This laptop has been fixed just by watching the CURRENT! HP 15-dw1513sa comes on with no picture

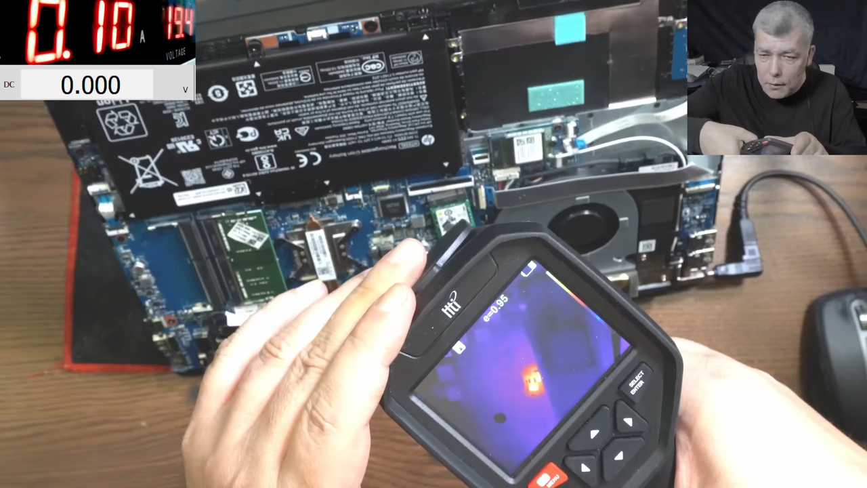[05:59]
do you think that that's normal what actually is there there is some resistors you see exactly what i told you about current change yeah so have in mind